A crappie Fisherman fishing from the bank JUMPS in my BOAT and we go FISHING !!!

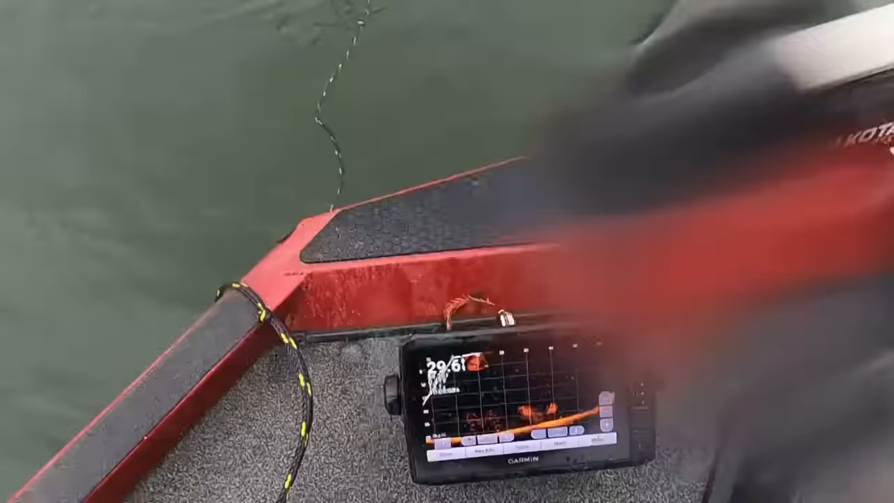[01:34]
See? You can see the net. See? You can see the net right there. See? It's going right on down there.
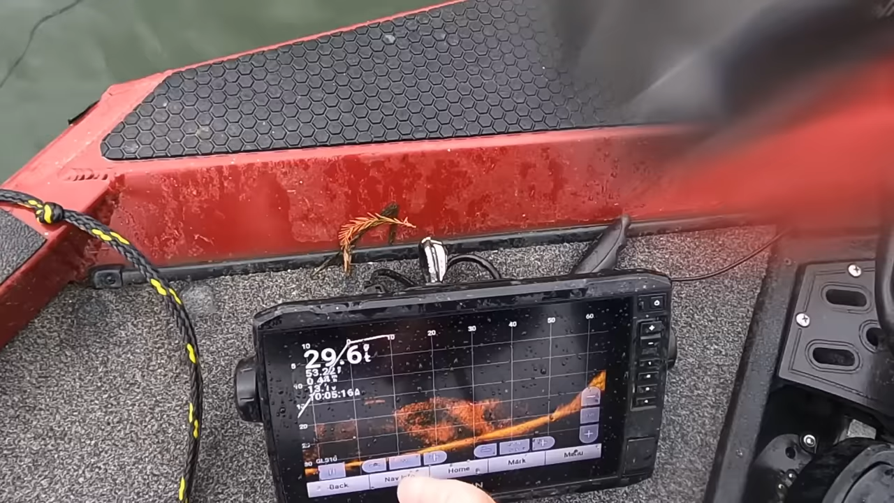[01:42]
See? It went right through them. Yeah.
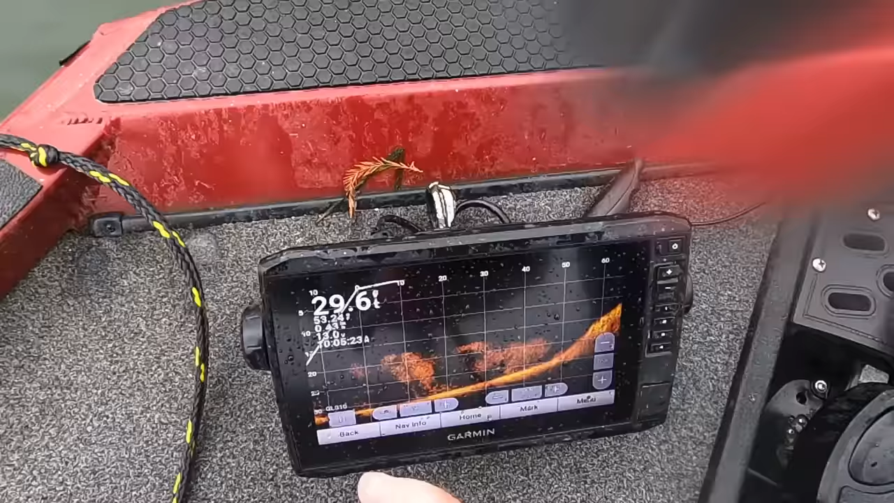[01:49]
So, I'm hoping. I'm hoping we caught some of them. Let's pull it up here and see.